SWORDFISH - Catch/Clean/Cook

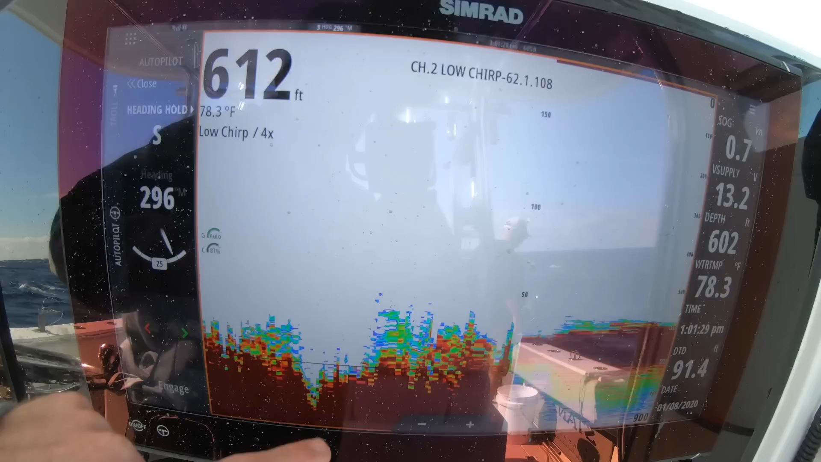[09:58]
On screen: water 78.3°F
Fish a nice piece of bottom here, 600 feet. See that real lively. Oh, we got one on.